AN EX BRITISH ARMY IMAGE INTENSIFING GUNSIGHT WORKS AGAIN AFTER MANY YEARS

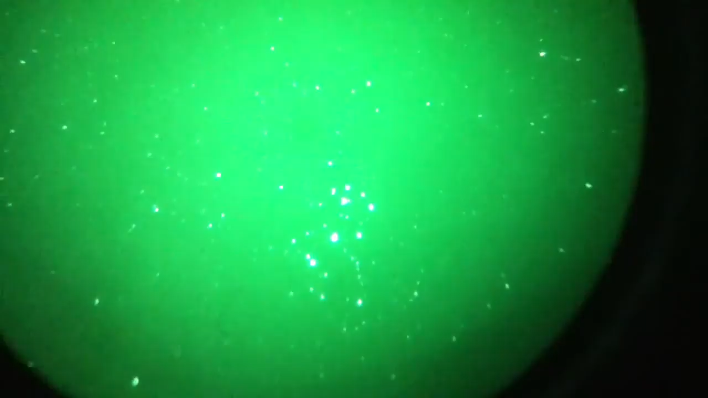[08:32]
We'll have a look when we get it back and see if it's any good. As I say, you know, it's only been out a couple of times with it, so, I'm gonna experiment with the iPod and, er, see if I can match the camera to the eyepiece a bit better. I think you can see, through the eyepiece at the moment, I've got that farmhouse about 150 yards away. Er, I've tried to blot the light out a bit, there's a, they've got obviously a 100 watt light bulb burning in the kitchen because it's blotting out the image.
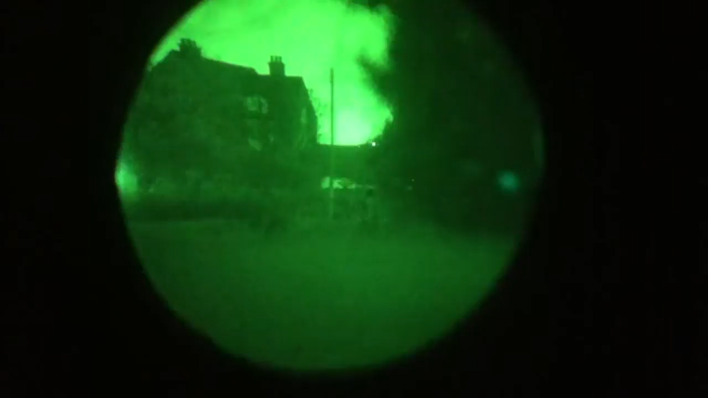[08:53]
But, I just wanna demonstrate the, er, the Verbal Diode gun sight for you. Er, I'm switching them up now, look, you can just see, at the bottom there, you've got like a bit of a faint trace.
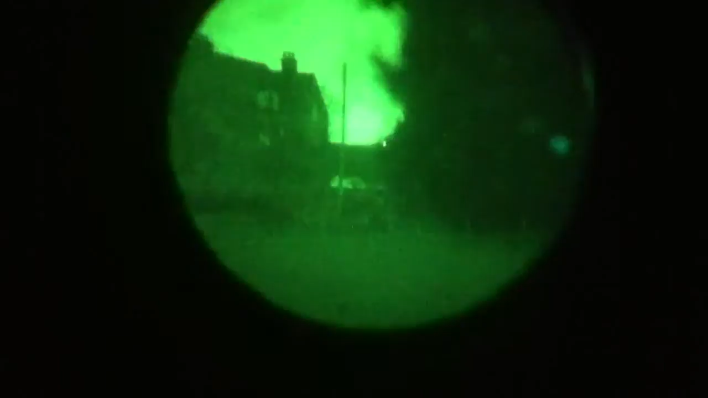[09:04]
Turn them up a bit more.
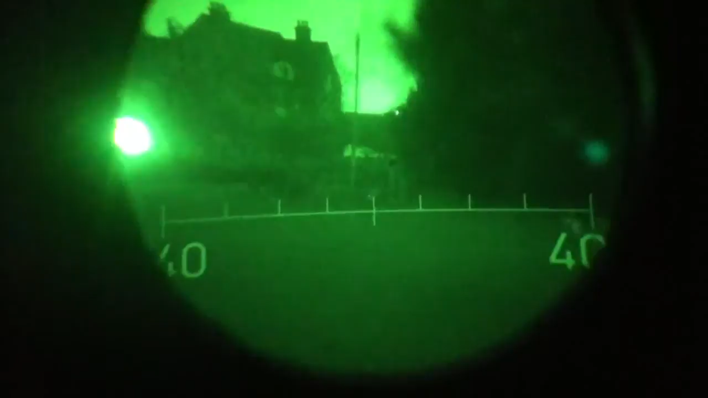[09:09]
There he is, look. If I just have to get a little bit nearer to the scope, so, you can actually see it pretty clearly there.
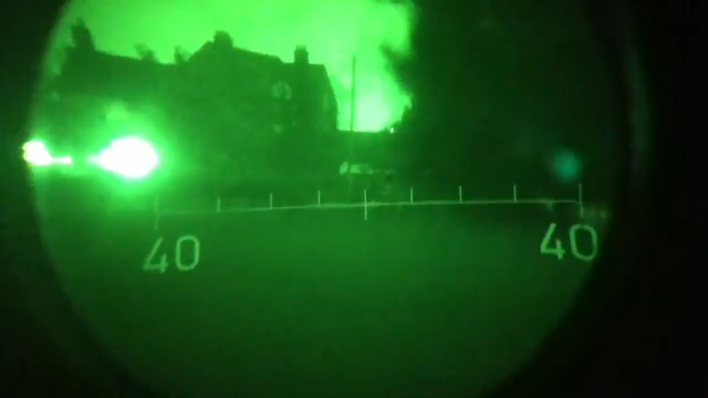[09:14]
Er, although I'm on a bit of an angle, can't really help that too much.
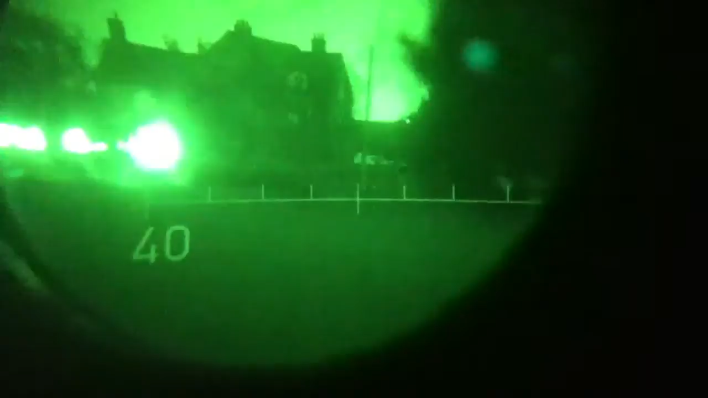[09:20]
It's just, er, this field's got a bit of a slope on. But, erm, it can turn them up, increase the brightness, so on a gloomy day, or a bright day, vary the brightness.
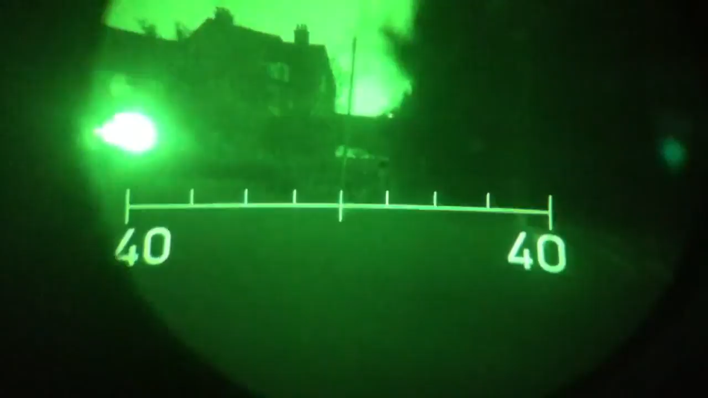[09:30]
But if you go too far, you'll wash the image out. See the screens on the bottom? You can, that's the bottom screen, and there's the top screen.
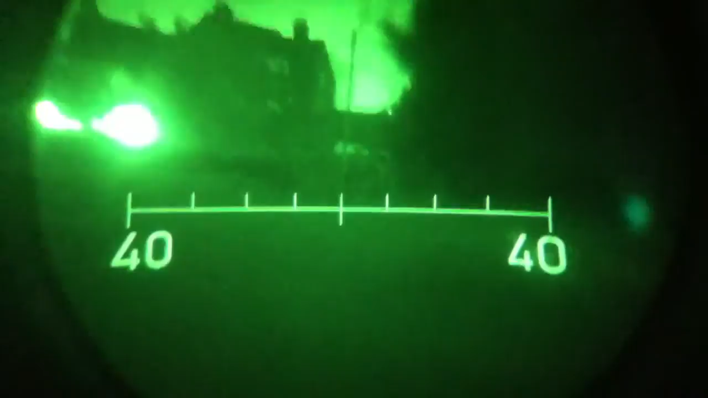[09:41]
So, if you had, er, too much brightness, you could cut it out.
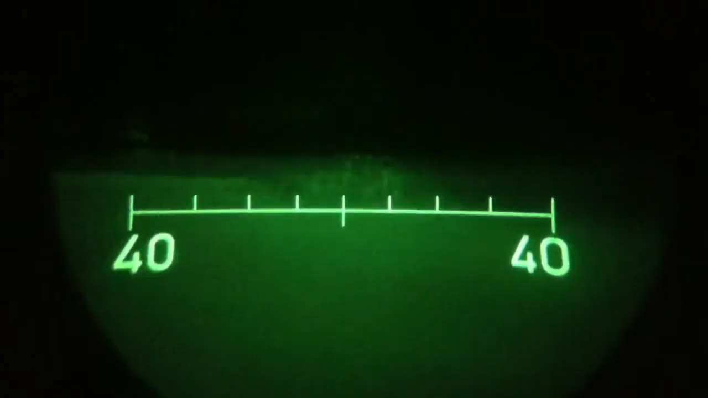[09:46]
But, so, if there was a tank down the bottom there, you'd probably see him. And then, of course, bring him back up,
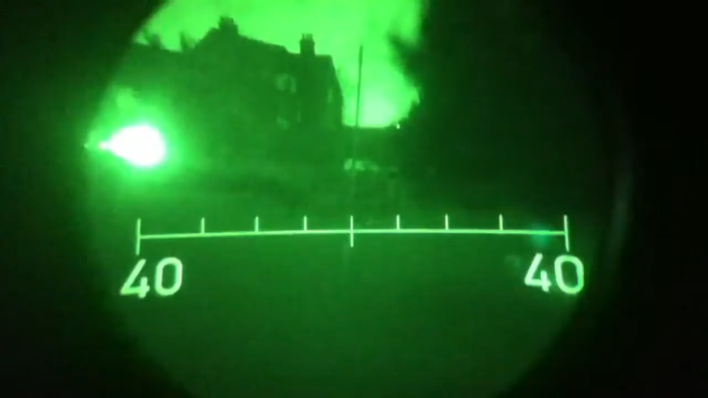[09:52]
and you, so, it does wash the image out. So, if I pull him over a little bit, there you go, you'll see the image intensifier actually works a little bit better.
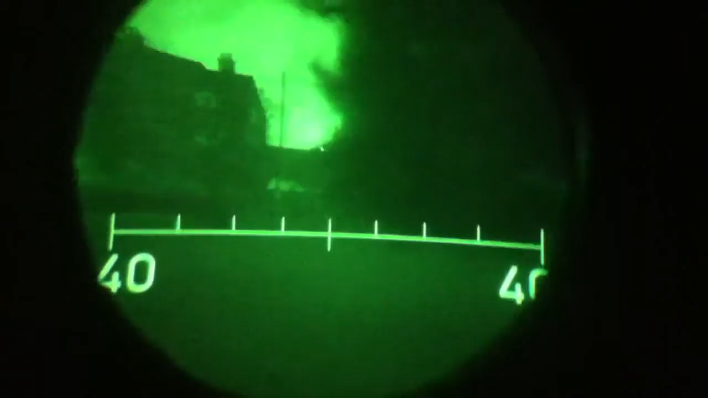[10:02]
And, er, without that, er, probably a 60 watt light bulb burning about 150 yards away, it does cause a bit of under-over exposure on the tube, so.
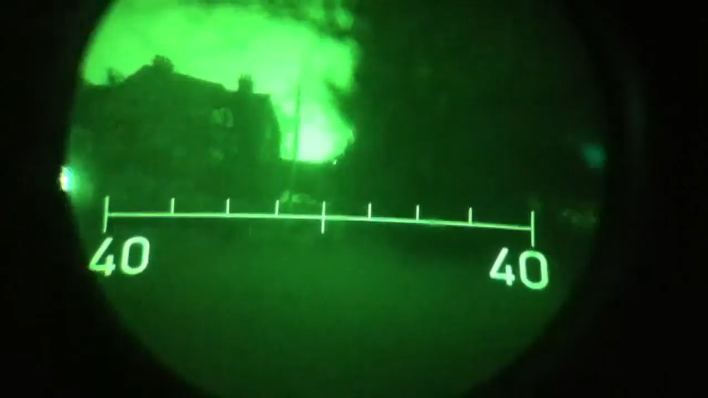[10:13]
Fantastic bit of kit, I hope you agree. You know, guys, we're on starlit conditions now.
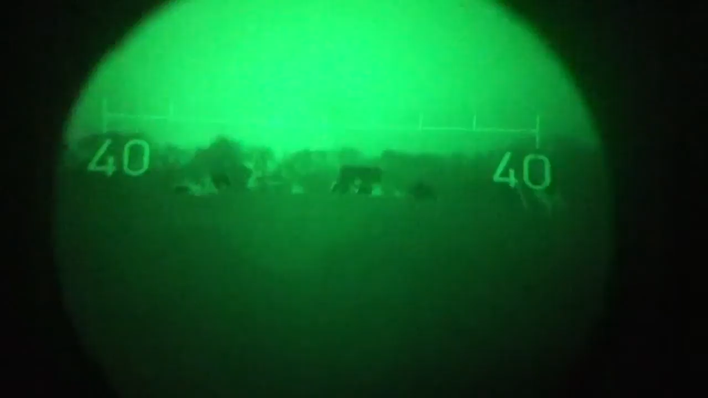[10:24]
Got, er, looks like we got off here, but a bit of cattle in the distance there.
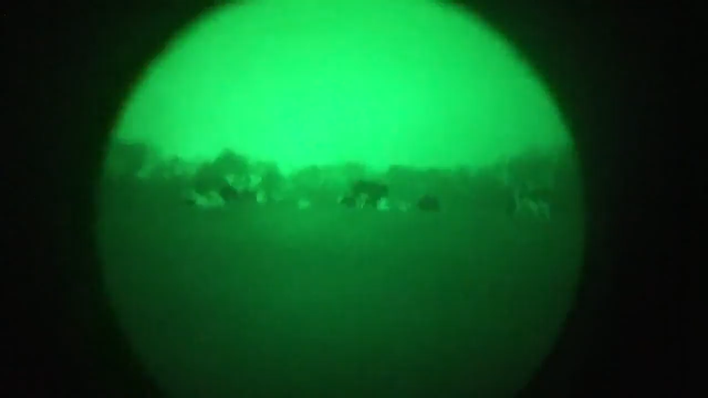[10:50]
And you can see the cattle very clearly in the field there, grazing away. They're making their way over to me. So I'll probably clear off in a minute, cause I don't want to disturb them.
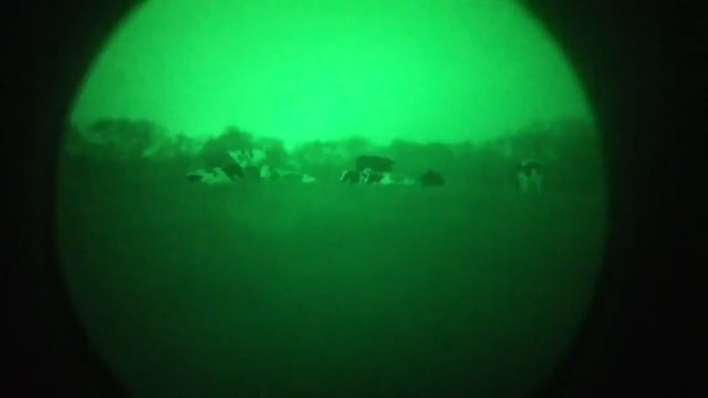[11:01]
You can see, you can even see that one of them got spots on. You know, in starlight conditions, that's bloody amazing. I'll be there now. Beautiful question. Thank you.